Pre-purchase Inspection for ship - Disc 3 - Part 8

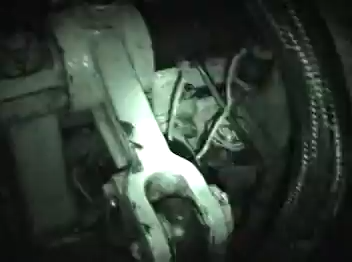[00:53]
Quý ơi, chụp hình máy chính thì kỹ luôn, chụp bên hông rồi chụp ở dưới trên xuống rồi ở giữa lên, ở trên này câu xuống, thấy không?
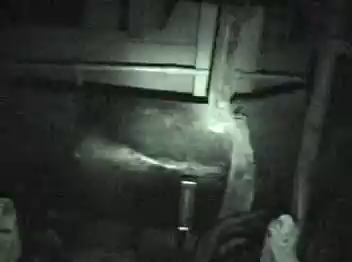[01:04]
Máy chính là cực cực kỹ á, chủ yếu là có máy chính á.